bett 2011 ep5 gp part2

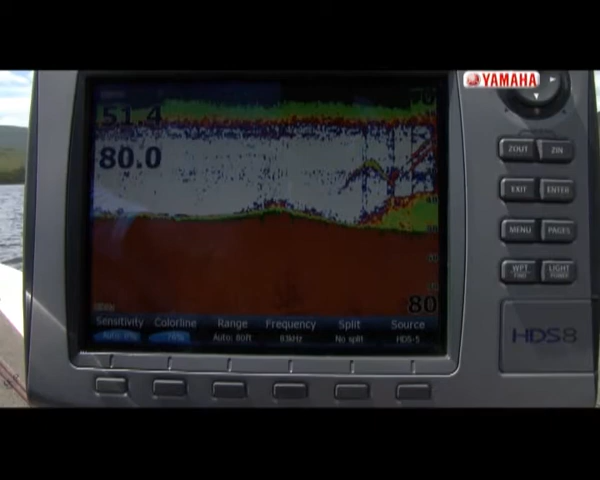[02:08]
Having a decent depth line definitely helped. You can see the fish suspended and on the bottom. And just dragging a jig down the bottom here.
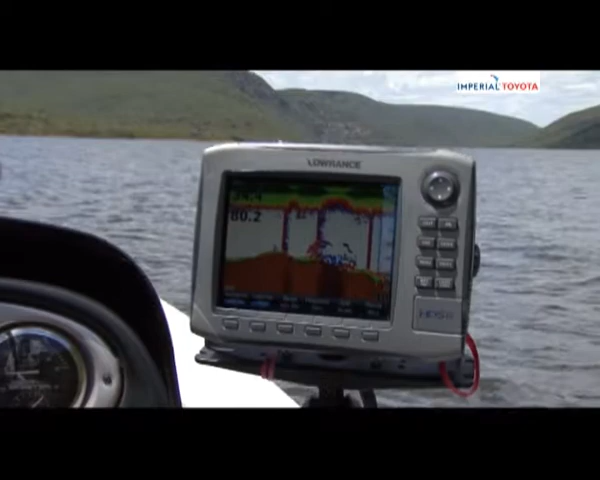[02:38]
And our boat is between 50 and 60 foot of water. So we're fishing them much deeper I think. And just dragging a jig down there.